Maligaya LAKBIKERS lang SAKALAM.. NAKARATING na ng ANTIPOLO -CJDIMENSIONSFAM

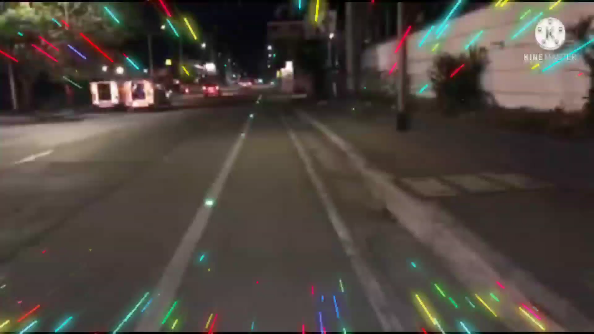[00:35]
Ganda ng bike lane. May ilaw pa. Dito sa lampas ng SM to.